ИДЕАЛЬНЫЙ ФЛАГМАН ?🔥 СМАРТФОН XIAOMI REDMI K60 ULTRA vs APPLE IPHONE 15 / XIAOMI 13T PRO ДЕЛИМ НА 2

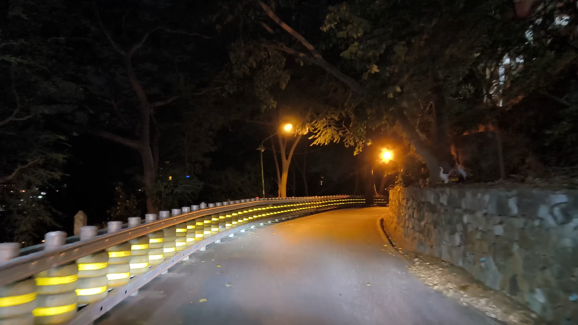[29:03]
Разумеется, нужно всегда 2-2 руки на руль. Но вам будет интересно. Ночная съемка, спуск. 4К-60 ФПС. Редми К-60 ФПС. Разгоняться не будем. Скорее, будем притормаживать. Потому что загонять здесь, в принципе, на спусках нежелательно. Но, картинка, я думаю, для вас будет интересна. Тем более, спуск здесь довольно небольшой, но крутой. Скорость минимальна. То есть, я предприцательники спускаюсь. Вот, видите.
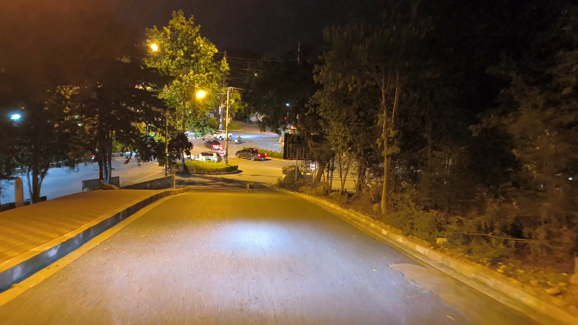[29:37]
Разогнался бы, мог бы животину бы. Животное сбить бы. А это плохо. Так, никого сбивать не надо.